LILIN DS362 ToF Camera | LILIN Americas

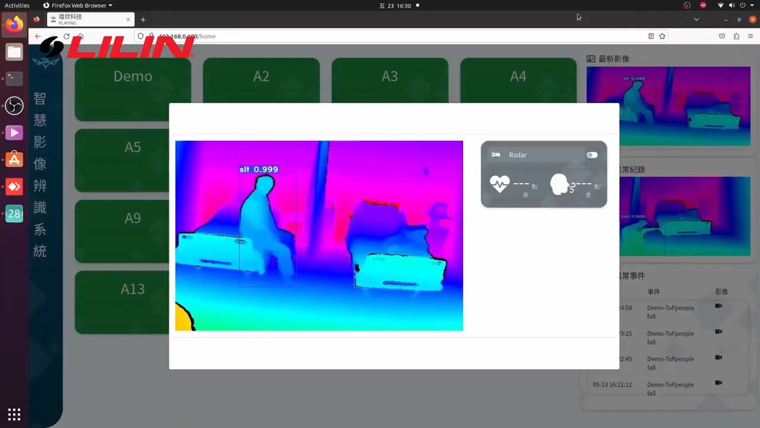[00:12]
Lilin TOF solution helps to solve this problem by using 3D
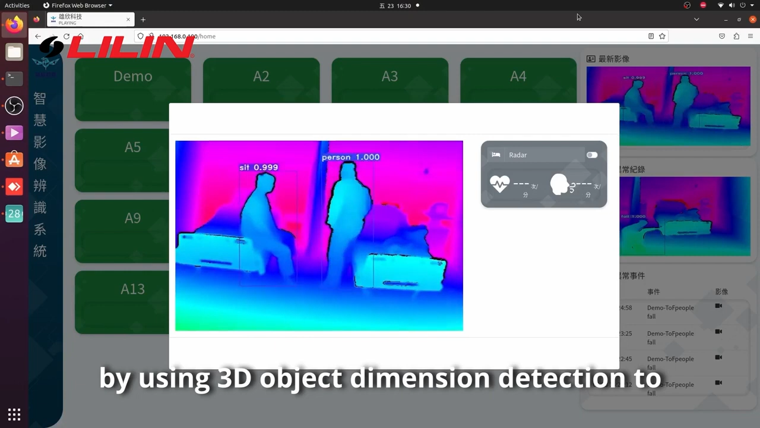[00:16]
object dimension detection to calculate the volume and distance of the object or people, which can be easily expanded.